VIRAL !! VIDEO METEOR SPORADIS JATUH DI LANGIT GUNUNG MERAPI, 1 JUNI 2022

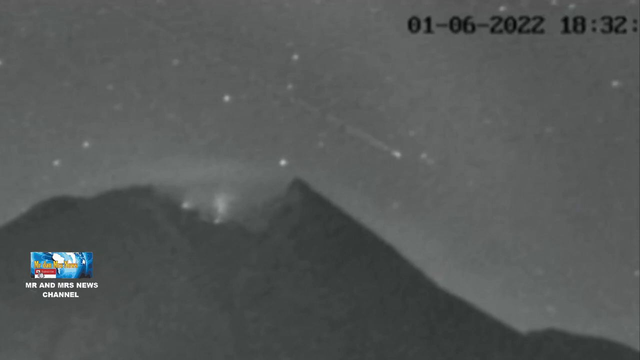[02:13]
kemunculannya hanya 1 atau 2 meteor dalam 1 jam, dan pada jam berikutnya mungkin bisa tidak muncul sama sekali. Dari segi arah, berdasarkan keterangan dalam kamera tersebut, kamera berada di sebelah selatan Gunung Merapi. Disebutkan Andi, detail seperti posisi kameranya menghadap kemana hingga arah pengamatan diperlukan untuk menentukan benda apa yang jatuh. Karena ada kemungkinan itu pecahan benda jatuh antarik sebuatan, baik roket maupun satelit.